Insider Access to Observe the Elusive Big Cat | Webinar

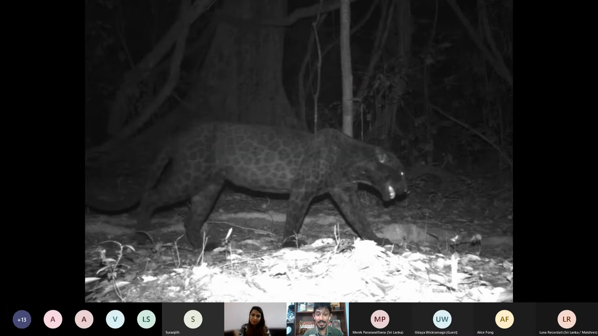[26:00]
This is a photo taken from an infrared camera. But from the naked eye, it could be very hard to see the spots or rosettes. But this is a photo taken from an infrared camera, so we can clearly see it. So you can understand they are not separate animals. They are the same leopard. Only difference is their fur color, or the hair is black. That's the only difference. Right, so this is kind of a rare situation that could happen in the nature, but rarely.